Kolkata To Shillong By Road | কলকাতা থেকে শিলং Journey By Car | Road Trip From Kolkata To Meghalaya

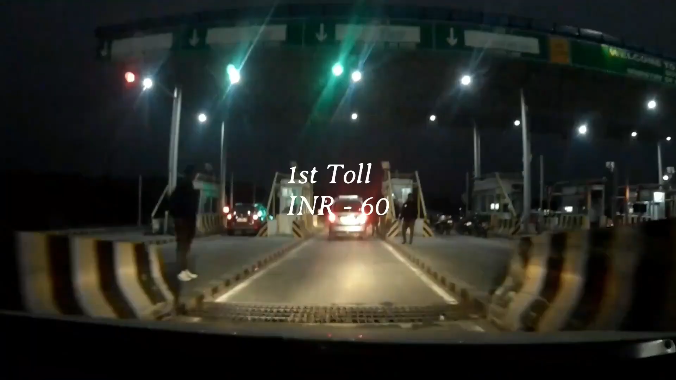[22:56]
करने के समय में यह पहला टोल गेट है आपका से लिगुडी चेग
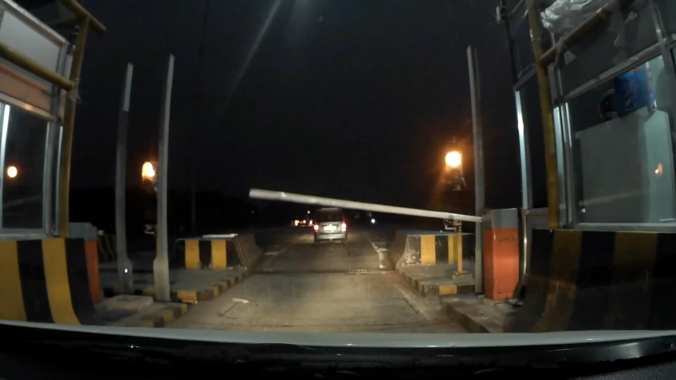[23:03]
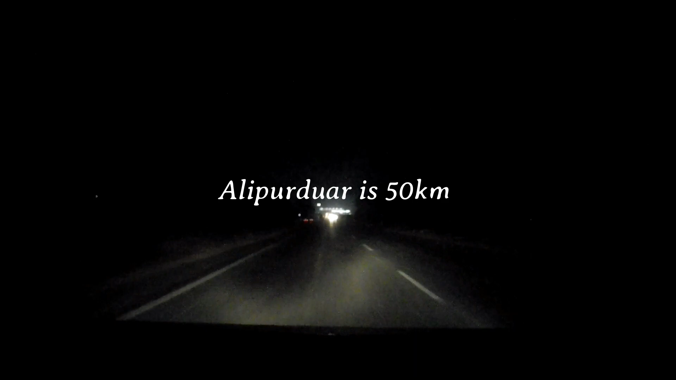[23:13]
कि अली पुर्दुवार तो उसको 50 किलोमेटर है यहां से
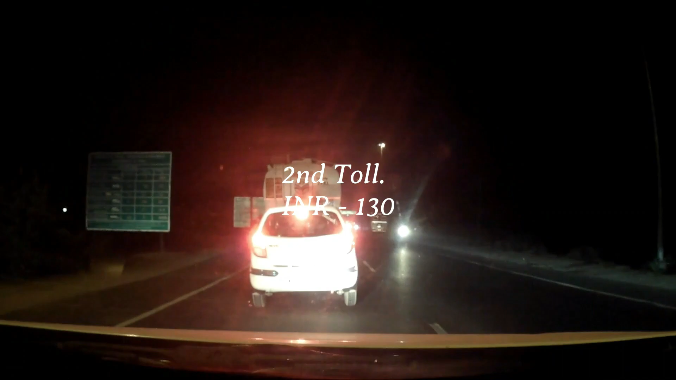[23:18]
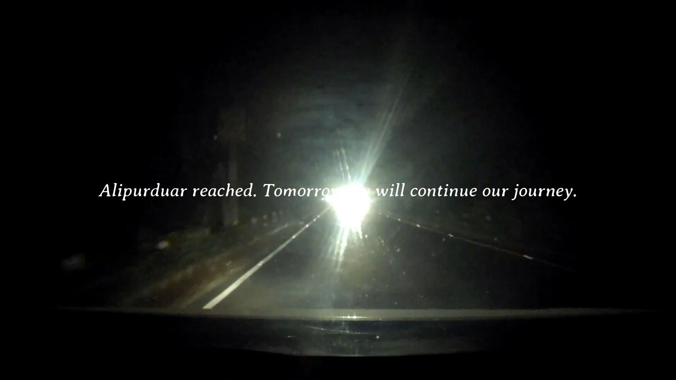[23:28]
हम लोग अली पुरी इन करने ही वाले हैं हैं हेलो फ्रेंट्स गूड मारिंग अभी सूब्स बज़ रहे हैं साड़े च्छे यह हैं अली पुर्दुवार का टाउन दोस्तों